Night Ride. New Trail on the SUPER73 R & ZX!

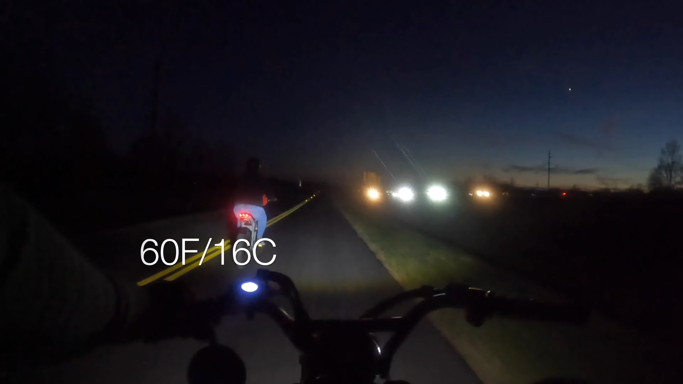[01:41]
We are riding next to the highway We are riding next to the highway So we're going Here we are now Alright
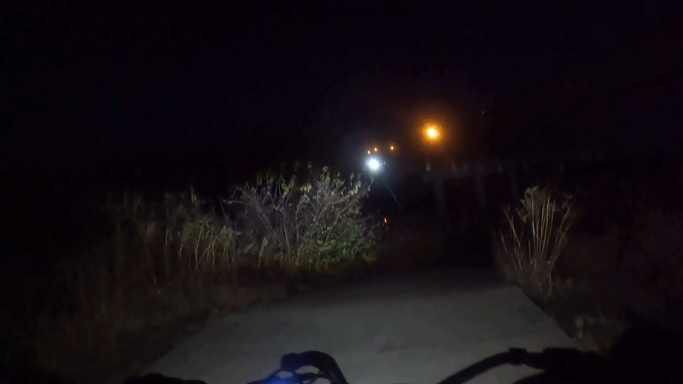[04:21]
He's here With not the extra weight Of Lucas We were taking that That little Uphill Very slow But uh this is a big drop in the first time man as you guys can see the highway is just straight ahead
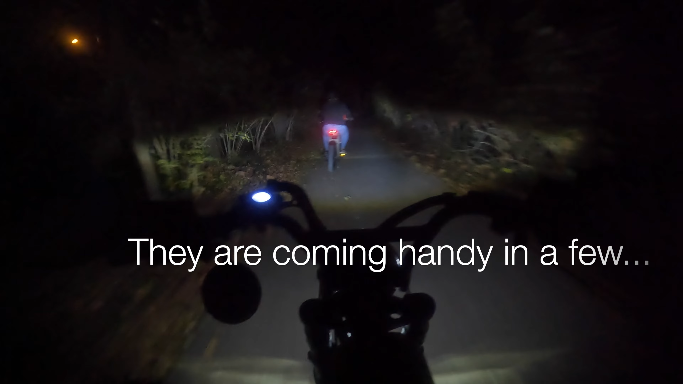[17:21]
Looking nice, huh? Now I just gotta get some fenders for my hour. This section here is a small park where the trail goes through. And there's a couple of miles left of this trail.